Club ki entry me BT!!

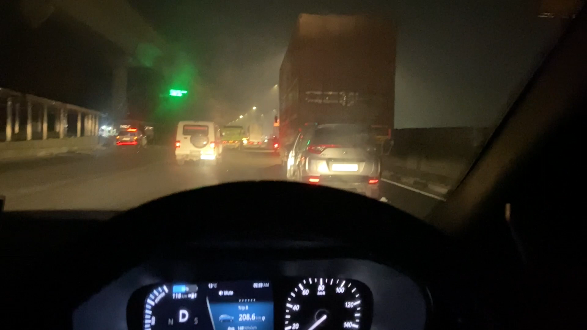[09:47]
फक भाई देख लो भाई, नशे में मत चलाया करो गाड़ी, ये तो खत्म हो गई.
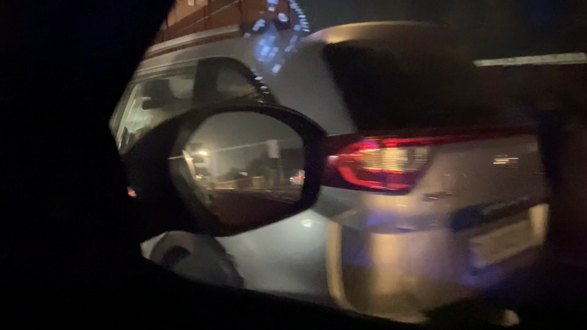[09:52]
मेरे ख्याल से कोई मर गया इसमें. आई होप भाई कोई ना मरा हो. लाइट जलाइयो.